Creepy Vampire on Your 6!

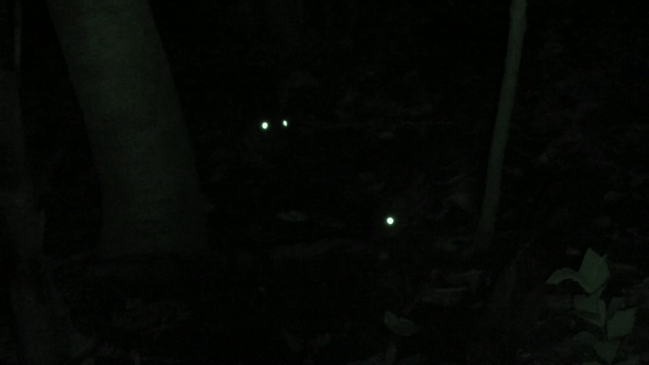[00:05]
Rainforests are full of nocturnal mammals that have great adaptations for living in the total darkness.
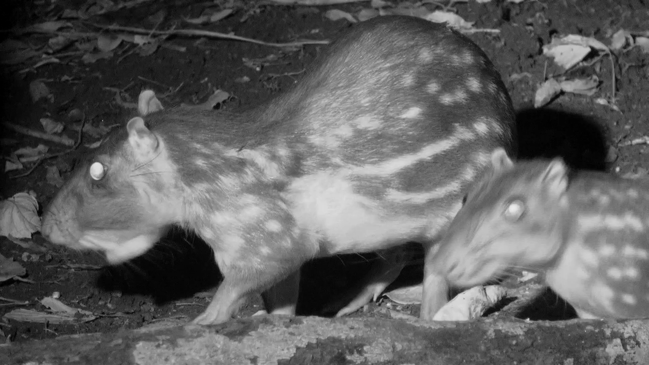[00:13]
The paca, or tippy squintly, has huge eyes that bulge out, giving it a view of nearly 360 degrees around,